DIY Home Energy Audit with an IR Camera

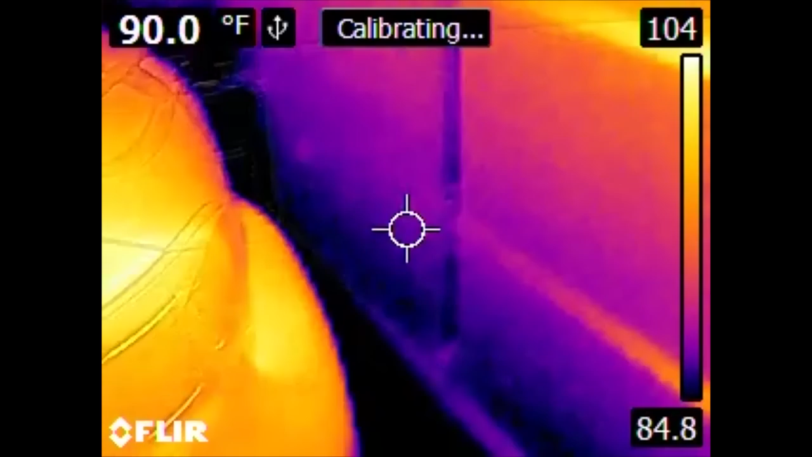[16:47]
On screen: spot 90.0°F
Also, if we are looking at the back of the car, we can see what is effectively
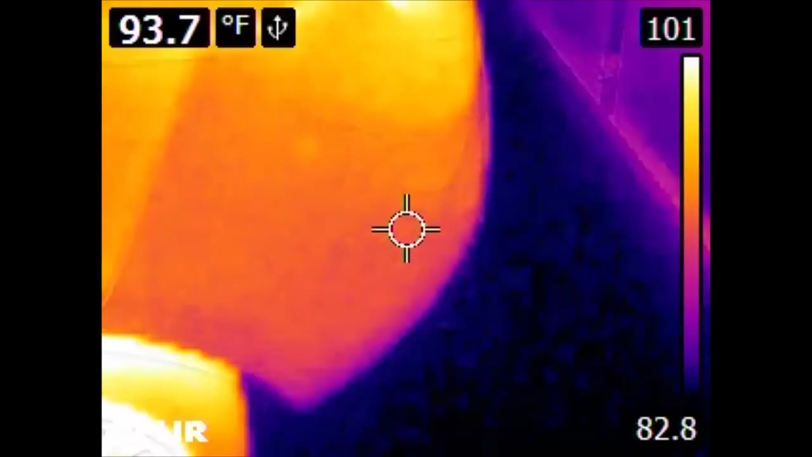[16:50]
On screen: spot 93.7°F
heat soak from wheels, brakes, and also at the back of the car, the exhaust system. So hopefully this gives you an idea of the kinds of things that you can see and find with a thermal imaging camera.